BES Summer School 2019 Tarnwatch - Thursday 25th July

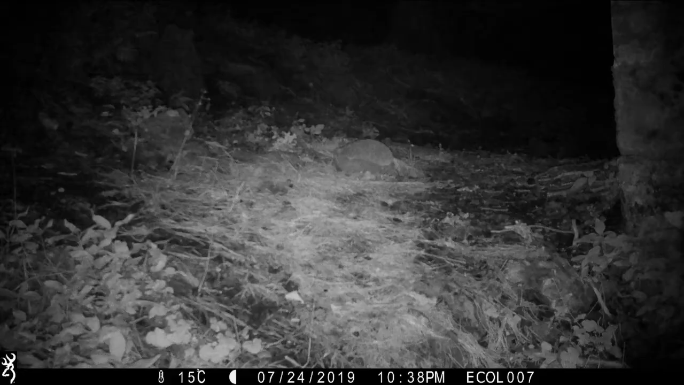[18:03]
So maybe you can talk us through what's in this one. What is that? That would be a hedgehog. Yeah. And this one? A blackbird.